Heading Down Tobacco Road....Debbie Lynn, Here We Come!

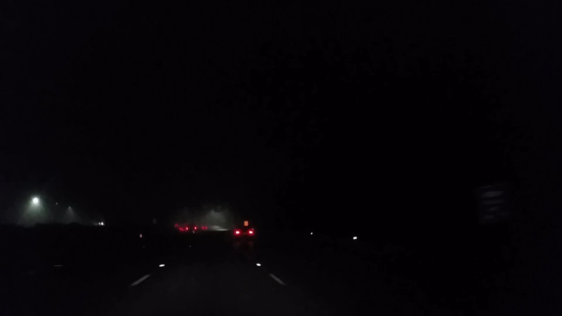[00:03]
We are on the road, 5.30 a.m. Leaving Baltimore, heading down to Washington, D.C., Richmond, Virginia, the Carolinas, and on to Greenville, South Carolina. Yeah, to see our good friend Debbie Lynn and meet up with T.R. Prepper and have a real fun time this evening.
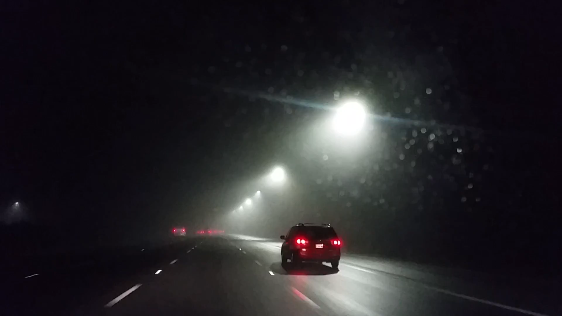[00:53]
We love you. And, hopefully, we'll catch you on the next go-round. So, sit back everybody. We are in the dark this morning. It is misting rain as usual. And, Jen, I can't remember the last time we saw the sun. I think it was some place in, what, Colorado? Probably. Yeah, Kansas and, uh, western Kansas.